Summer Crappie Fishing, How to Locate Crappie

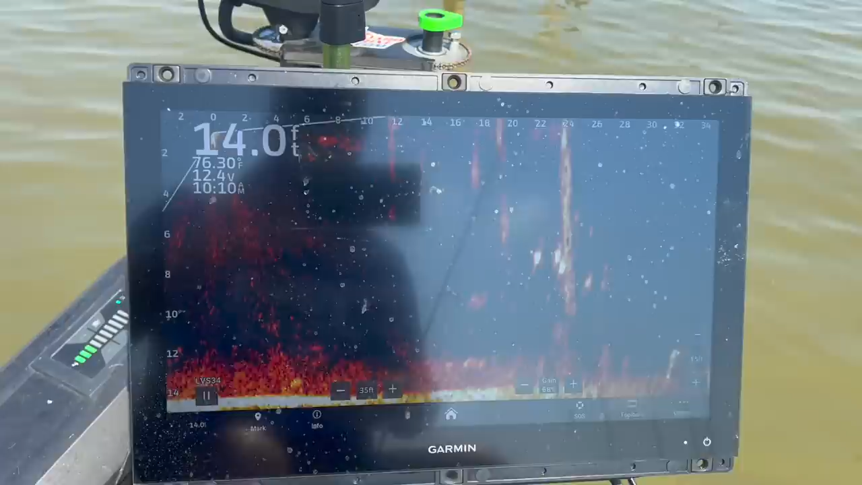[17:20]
On screen: depth 14.0 ft
i just slide the hook back through a spot that ain't got no rips in it i go back to fishing i believe i found us another target right there guys they are 22 foot out 22 to 24 they're about eight
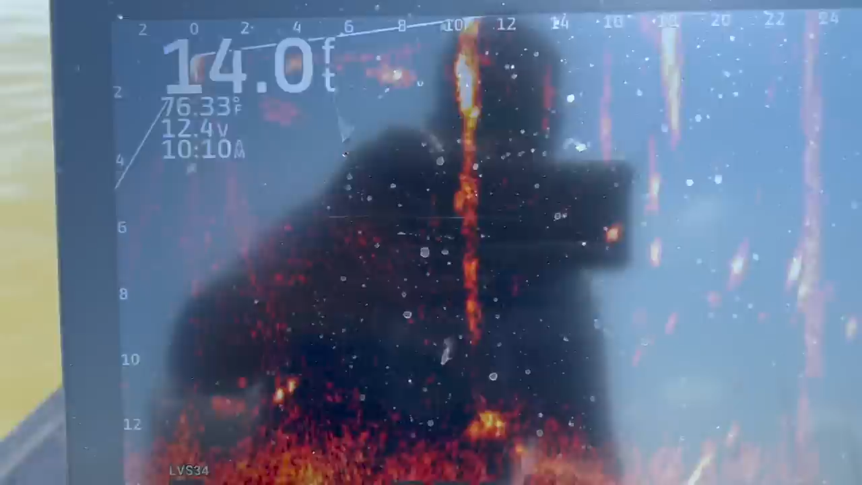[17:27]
On screen: depth 14.0 ft
foot deep so they are riding kind of high about halfway down let's get in there and see if we can't catch them